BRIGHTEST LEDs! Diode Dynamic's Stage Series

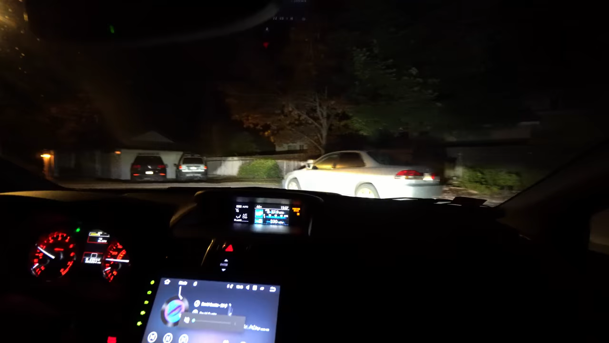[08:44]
all right so we're gonna test drive my headlights are a little bit pointed high these are the subispeed headlights with the fogs on turn on my fogs
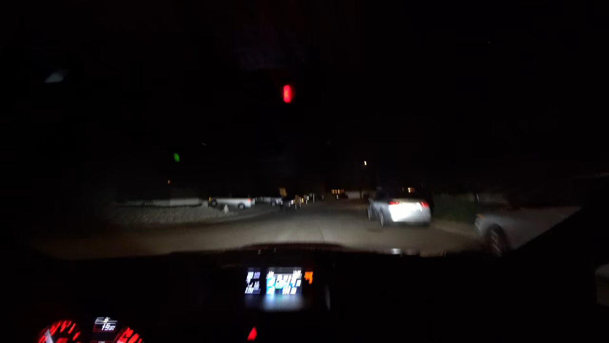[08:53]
so my fog lights my head low beams are actually pointing a little bit high but shouldn't really take away from the experience so these were the low beams nice and sharp white pattern very clean nice output now with the dial dynamic let me show you so let's look at that garage boom it fills the whole house and it's clean
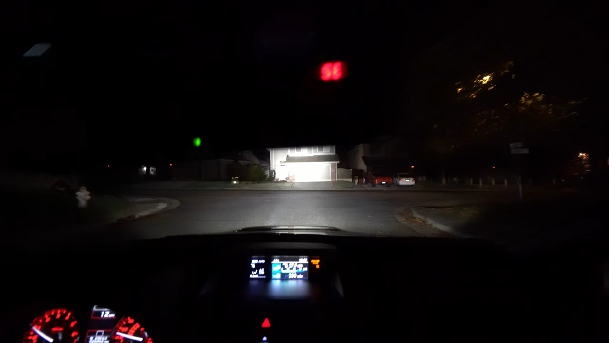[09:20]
a little bit lower so they can see the thing yeah so look at that diode dynamics that house is literally lit up off low beams these are my highs and now these are the diode dynamics bright I do not recommend driving these with oncoming traffic they're way too bright
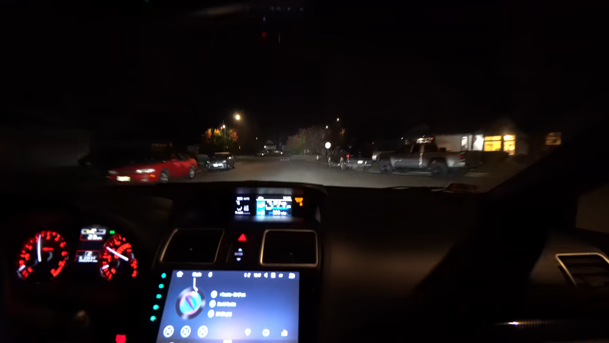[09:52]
so there's any oncoming traffic or if you're behind somebody do not try with these lights they're too bright you can really tell it's like a spotlight so it's really the light is really focused it's not it doesn't spread out that much it's focused right in the middle
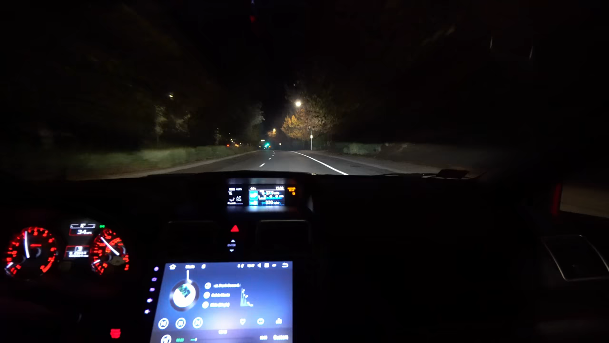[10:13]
so technically if there is oncoming travel with that guy he
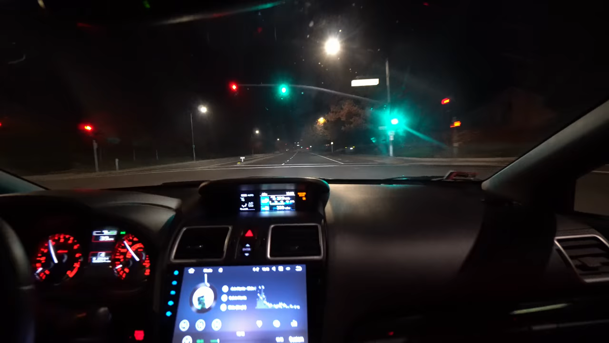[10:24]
does not see the beam pattern because it's focused right in front of you it's a giant circle but still i don't recommend it here's with it off with the streets here's with it on that poor guy right there for a split second he was blinded as far as output and brightness i don't know if you can tell but the
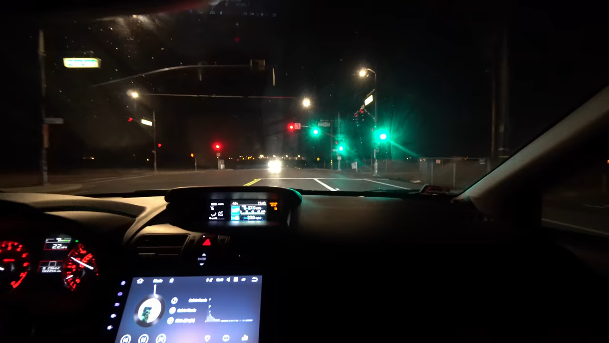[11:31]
uh yeah what do you think well definitely lights that shouldn't be on when you're driving is very bright if you're really behind somebody like that bright yeah you're pretty much gonna find that oncoming traffic driving at night like that people are gonna get mad just don't drive with it on yeah that's what i recommend here's it on again it just lights up that house so good
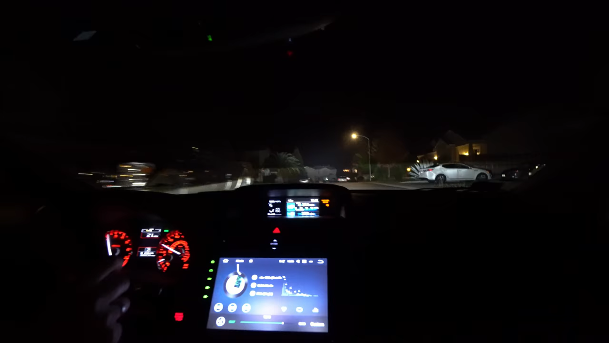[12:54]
it's just perfect oh wow i love these lights perfect for like if you're on a street with not a lot of lights maybe on the mountains or something it is dial dynamics stage series lights links below